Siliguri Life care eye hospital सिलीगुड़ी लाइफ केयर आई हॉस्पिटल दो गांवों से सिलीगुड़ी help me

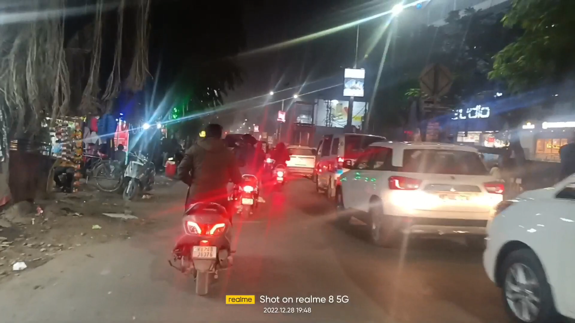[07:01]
हमेंसा बिशा लोल में इतना जाम होता है और हमें साइंकल बहुत शखक और धीमी तरिका